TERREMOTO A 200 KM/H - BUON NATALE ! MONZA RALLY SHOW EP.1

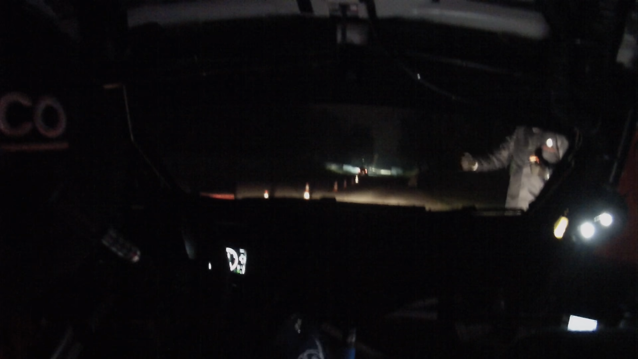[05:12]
devi guardare lui per la partenza ok lo vedi? 10 i fasi 4 3 2 1 vai ok al gabbiotto stacca che scivola inversione destra leva ma c'è una macchina dietro?
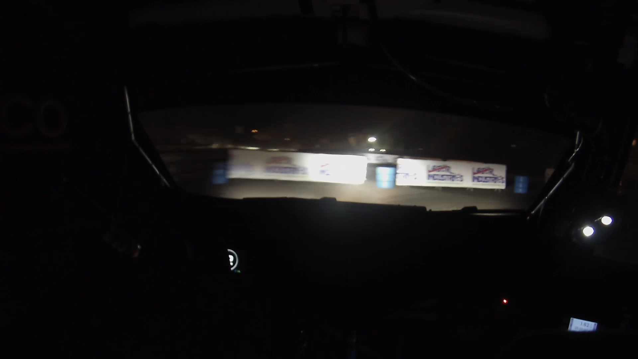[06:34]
abbiamo perso qualcosa non lo so c'era qualcosa che non andava no non gira più lo sterzo frena frena frena frena tolgo il bang